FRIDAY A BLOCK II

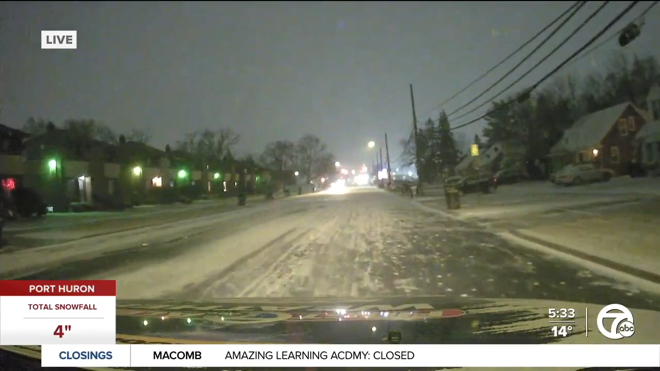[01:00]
You can see a little bit of falling snow. It's pretty light there, but that snow picking up on the roadways. They're certainly slick out there. If you can avoid driving, be sure to do so.